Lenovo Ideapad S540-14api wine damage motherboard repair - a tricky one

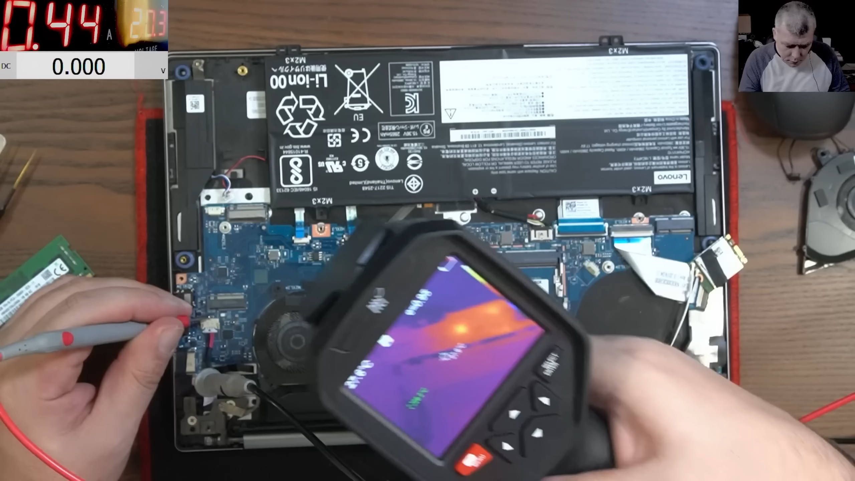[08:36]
Okay, here is something strange, yeah? So when I connect the power, I have one chip is coming
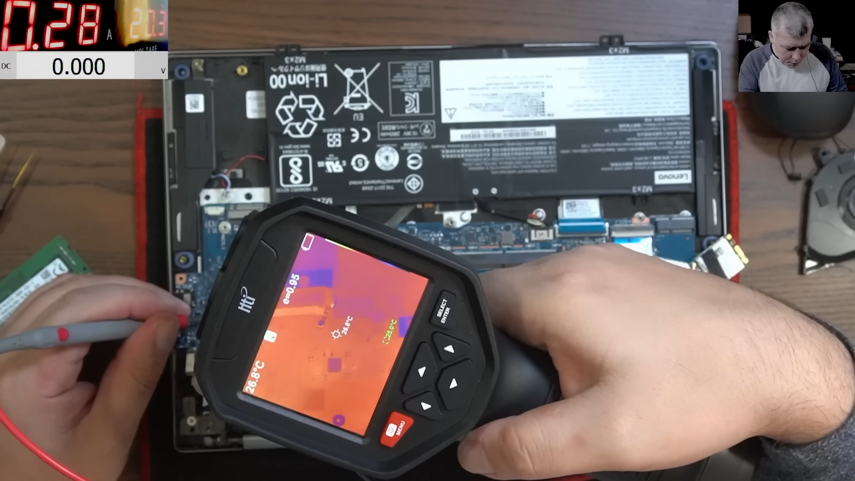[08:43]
warm and then it's going off. And I just want to know what voltage is there.